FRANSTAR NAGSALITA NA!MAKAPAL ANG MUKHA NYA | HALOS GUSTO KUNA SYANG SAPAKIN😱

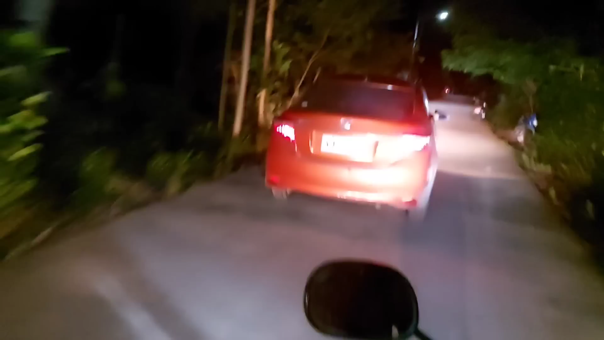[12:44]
So nandito na tayo mga kamars sa Barangay Laurente.
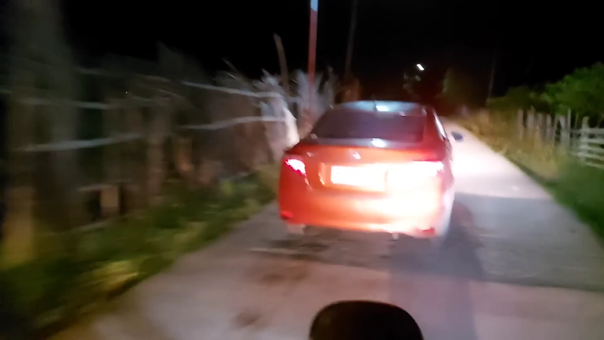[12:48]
At liliko na tayo dyan sa unahan. So yun yung mga kamars, at dyan na kami liliko.
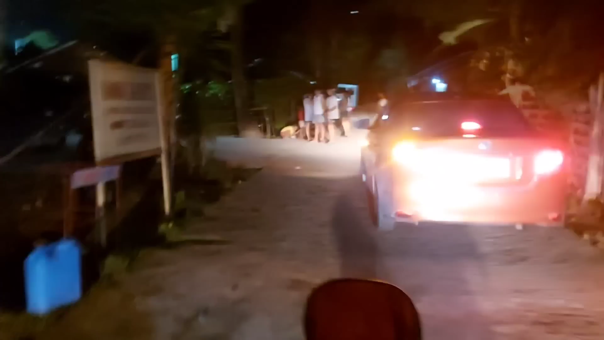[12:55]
Yan, yan. Dyan na kami liliko mga kamars.